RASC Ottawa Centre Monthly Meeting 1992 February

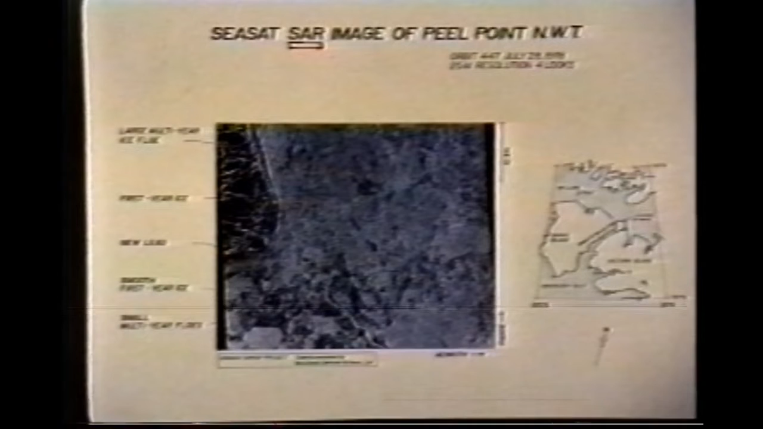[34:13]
forestier ice you're looking at or a multi-year ice the multi-year ice of course tends to be thicker and harder and more difficult to break through that's what this image is showing it can also be used to track the progress of ice boards as they travel through the North Sea